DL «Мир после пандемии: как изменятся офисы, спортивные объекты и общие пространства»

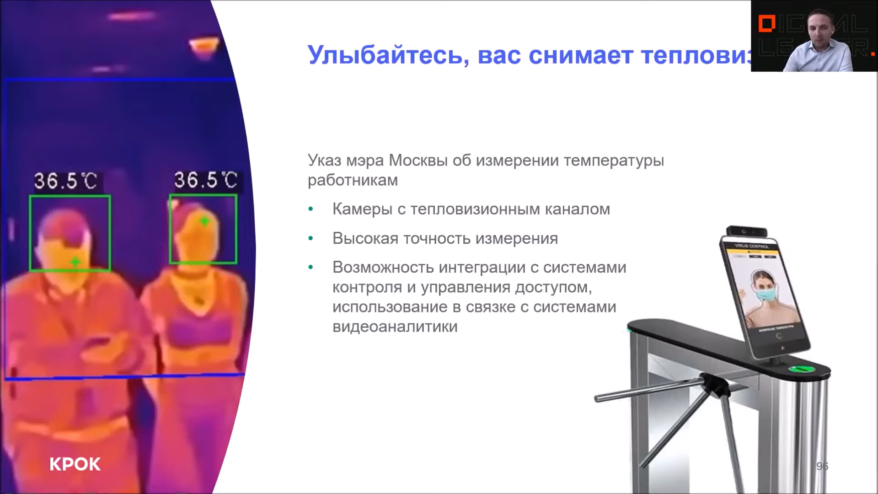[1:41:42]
но в случае, если мы видим, что температура тела того или иного субъекта там превышена и не попадает в определенные параметры, то есть алерты, которые попадают ответственными и этот вопрос решается. Также, на мой взгляд,